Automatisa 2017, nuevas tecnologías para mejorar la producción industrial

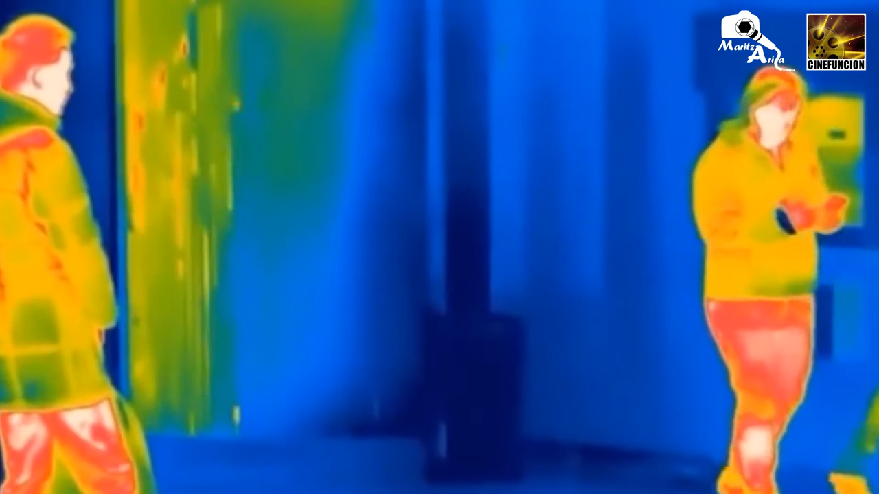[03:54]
o sensando la radiación infrarroja que emite cualquier cuerpo.
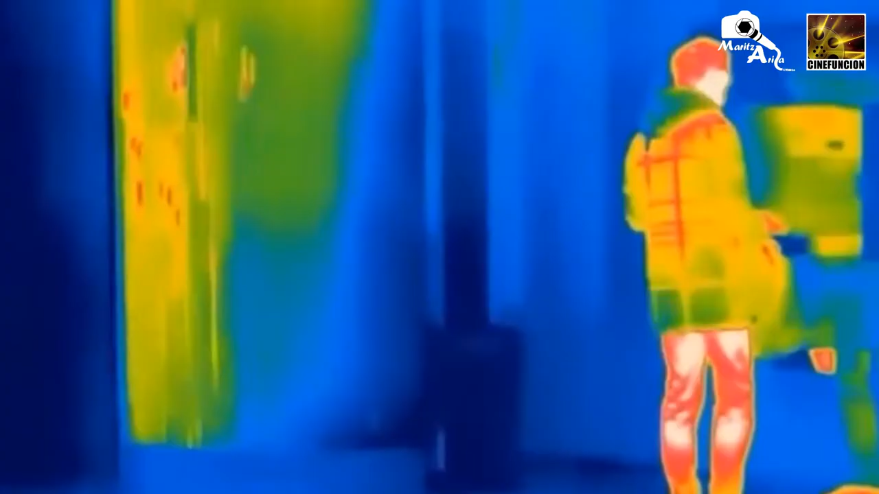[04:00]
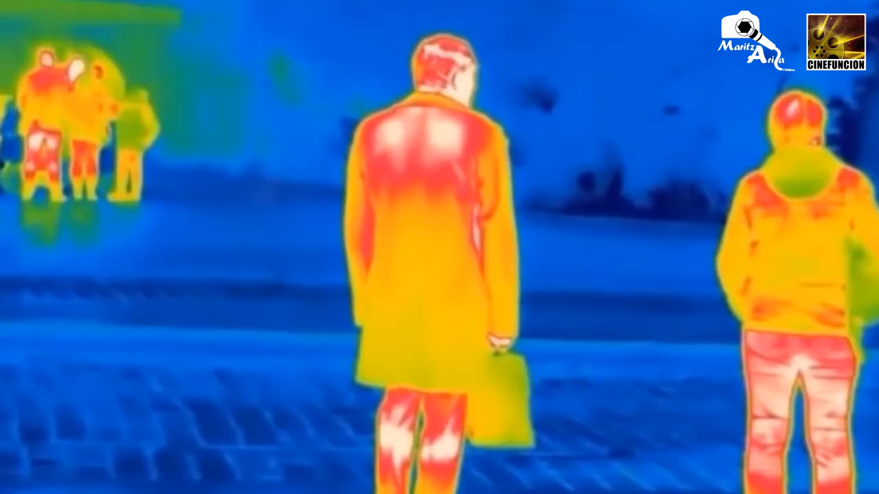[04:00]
En este caso, nuestro cuerpo, apenas superamos el 0 Kelvin absoluto,
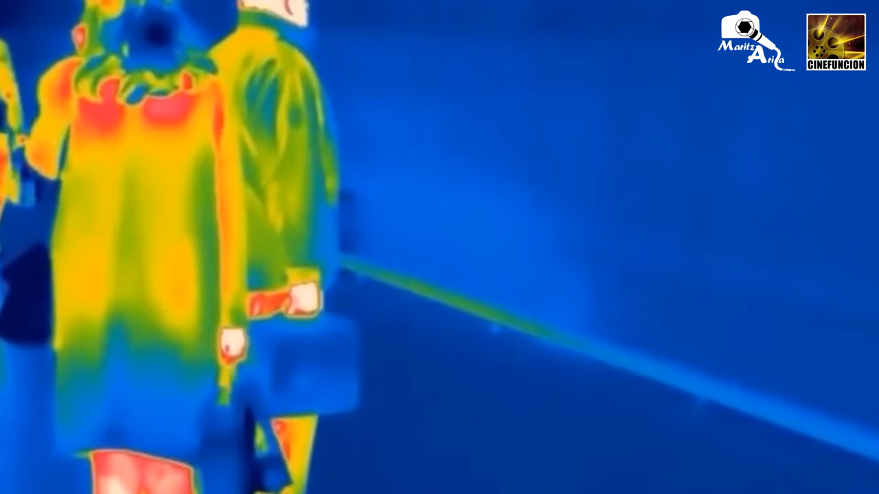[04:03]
ya empezamos a emitir una radiación infrarroja. Y por medio de este equipo, que es una cámara termográfica, vamos a poder tener medidas de temperatura.